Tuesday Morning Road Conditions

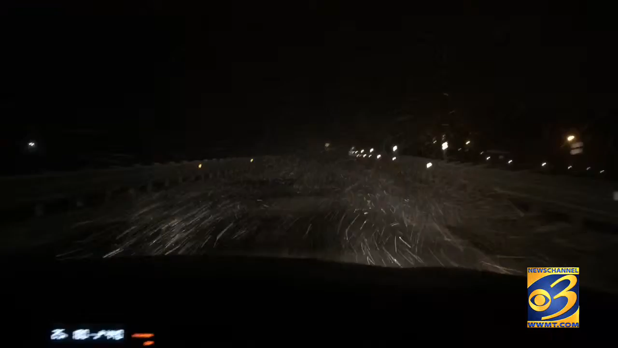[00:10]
You can see heavy snow coming down. Roads are pretty slippery this morning in spots. Definitely snow covered. Hard to see the lanes out there at times. Certainly going to have to give yourself a little bit of extra time. We are going to be checking conditions throughout the day. You can join us through 7 a.m.